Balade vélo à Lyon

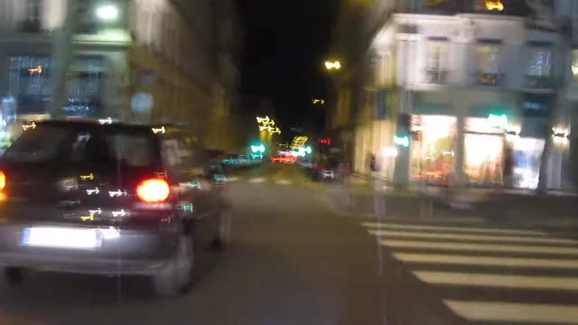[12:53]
je crois que le feu rouge que je voulais prendre.
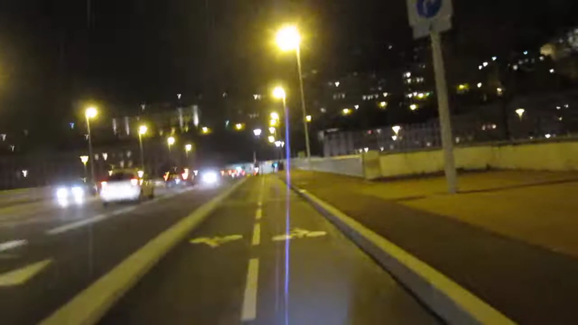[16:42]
Non, ici on est là, ça va être ici. Devant nous, le Grand Lys.
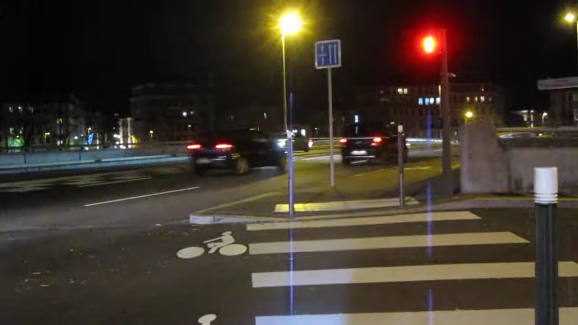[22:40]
La piste cyclable passe sans trop normalement, mais elle ne me permet pas d'arriver là où je veux correctement. Donc j'attends que ce soit bon pour moi d'abord. Et prendre la bonne bus au milieu. Donc là, le pont Georges Clemenceau.